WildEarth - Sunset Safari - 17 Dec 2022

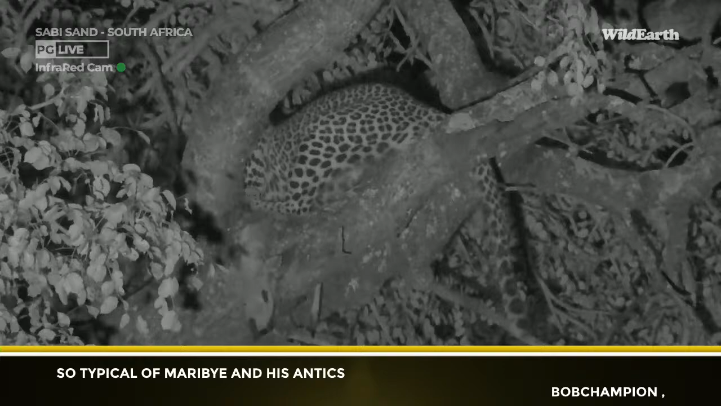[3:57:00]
he did decide that perch that he'd found himself previously was just not the spot. As you could see, his head kept slipping off. So I guess he's decided, well, if I can't sleep, I might as well eat. And he hopped down the branch as he leapt up here, grabbed his dacre and has taken it higher up into the tree, having a bit of a evening meal. But it was an amazing sighting of him this morning.
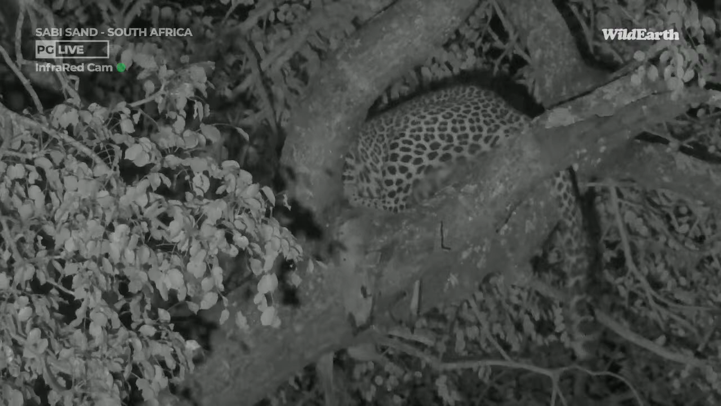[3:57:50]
But she got so close, I actually felt sorry for her. Probably only about 30 centimetres away from the dacre. Oh, we're going to get some movement. Come on, come on. Oh, there's a chin. Well, we are nearly out of time, unfortunately. It's been a good afternoon of bingo,